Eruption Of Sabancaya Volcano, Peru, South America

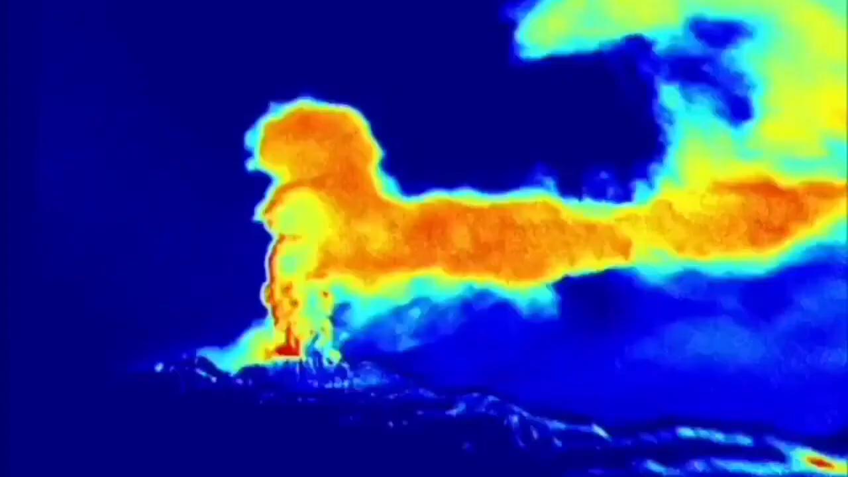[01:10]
Only Peru and some of the other countries actually use that airspace around it. As you can see, it's quite high.
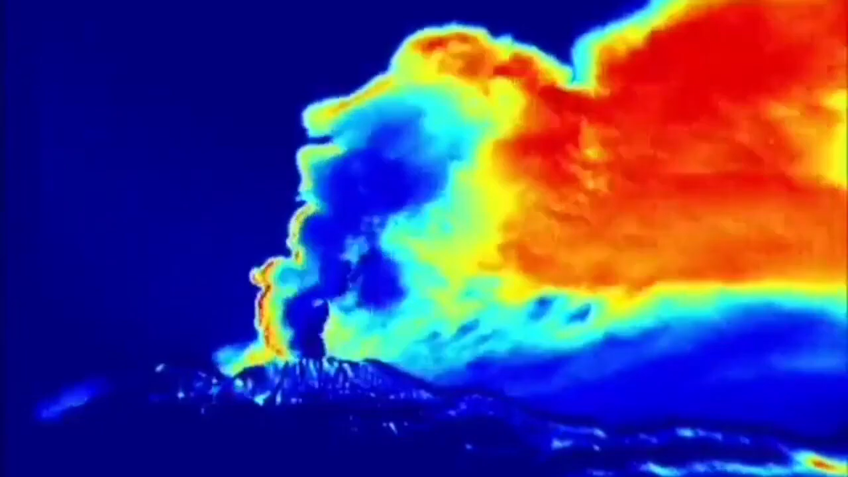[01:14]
The pyroclastics that rise from this volcano is quite high.